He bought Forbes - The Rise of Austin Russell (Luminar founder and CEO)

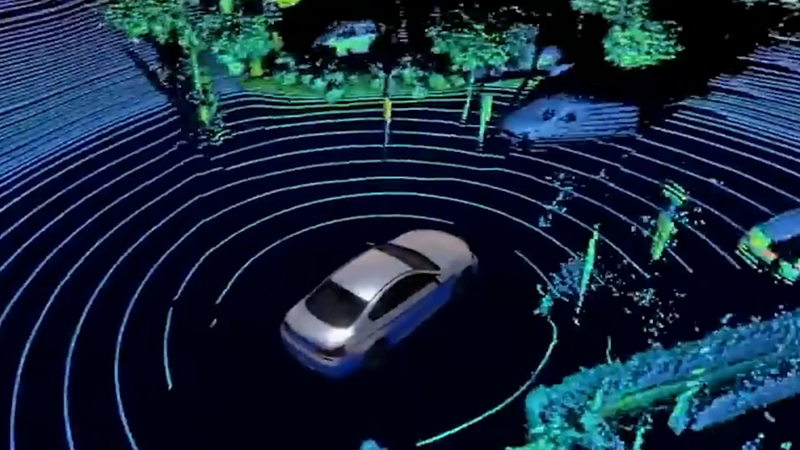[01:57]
Russell's goal was to develop LiDAR technology with improved resolution and range by having Luminar fabricate many components in-house, rather than relying on off-the-shelf devices.
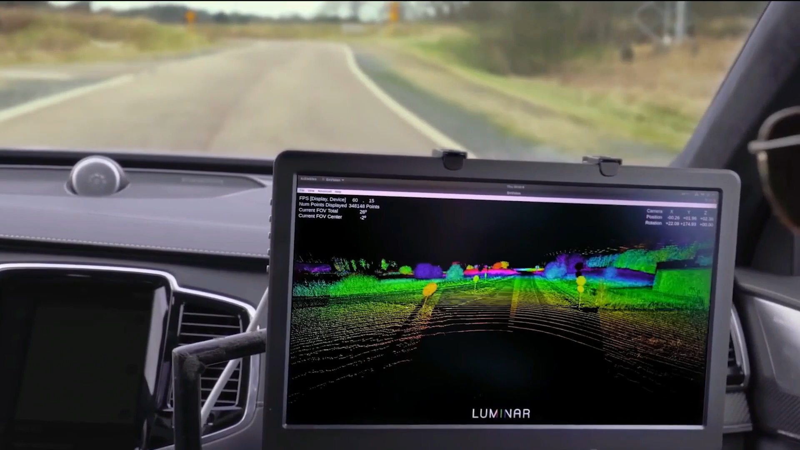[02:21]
Luminar's LiDAR operates in an infrared range of 1,550 nanometers rather than the usual 905 nanometers.
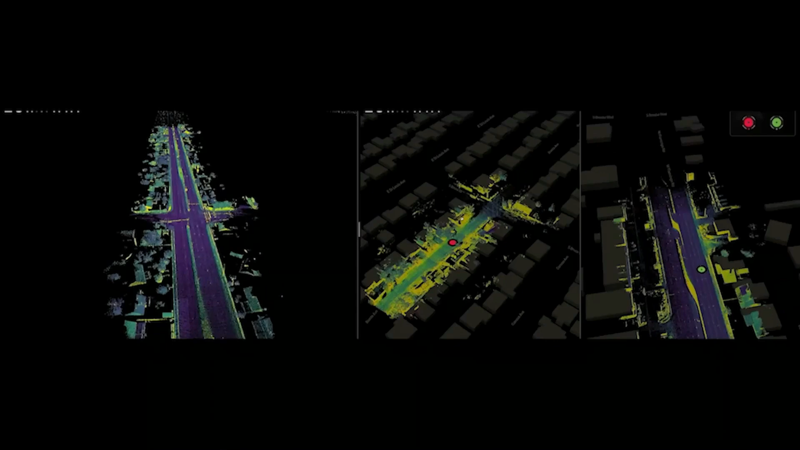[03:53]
selecting Luminar's LiDAR due to its longer 250 meter range and high resolution.